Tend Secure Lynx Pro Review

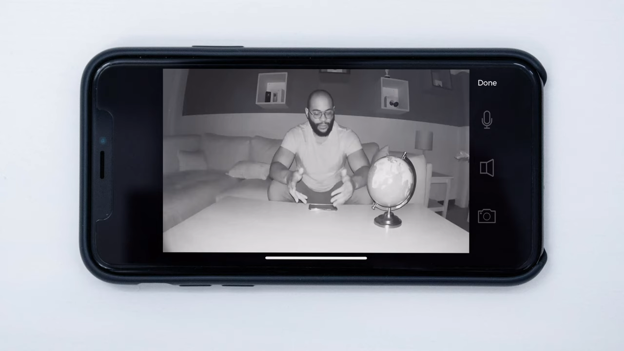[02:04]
It's got infrared LEDs, which is our preferred method of getting night vision on a camera. You'll be able to see things up to about 25 feet away.